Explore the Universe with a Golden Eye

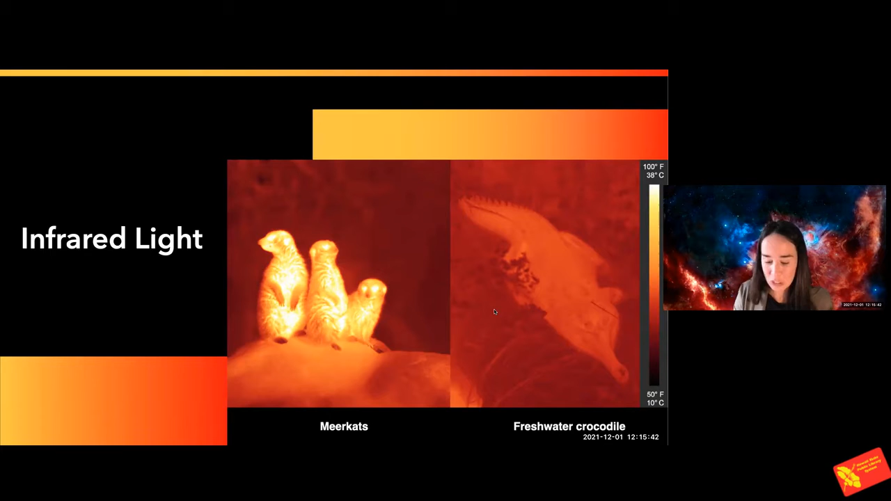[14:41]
So they are really bright in the infrared because their body temperature is really high. And then the crocodile who is a cold blooded animal will be almost the same color as the rest of the landscape. And so in the infrared, they look so much more different. And you can have extra information on earth when you use those infrared goggles, just as much as when you're in space and looking at different objects. So now I'm showing you a star forming region.